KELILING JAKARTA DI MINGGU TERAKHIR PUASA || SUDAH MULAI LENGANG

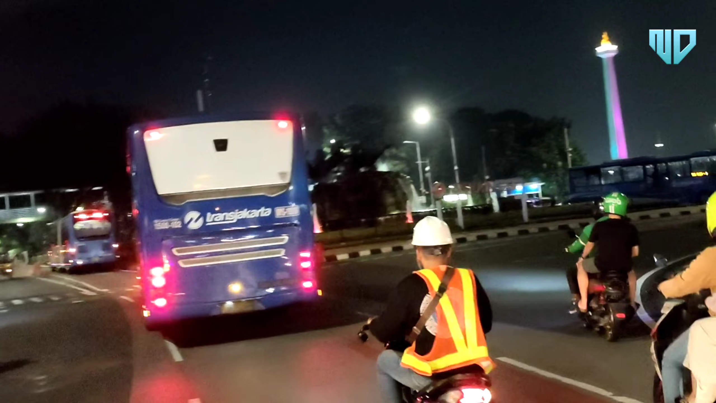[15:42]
Banyak juga yang menghibur diri keluar mencari angin. Ini nih. Wow, tinggi banget nih air mancurnya.
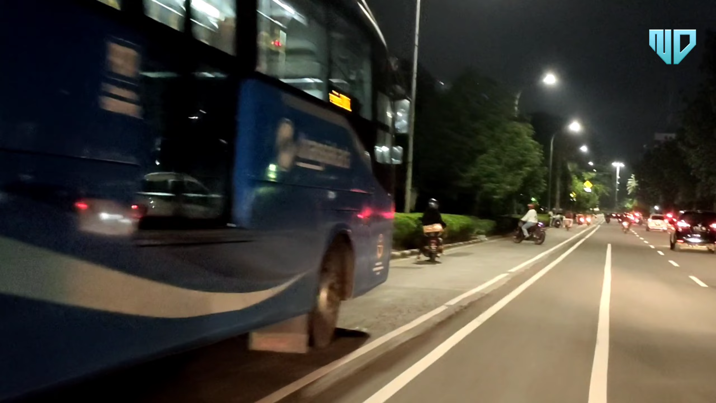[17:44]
Halo Monas, udah lama gak kesini.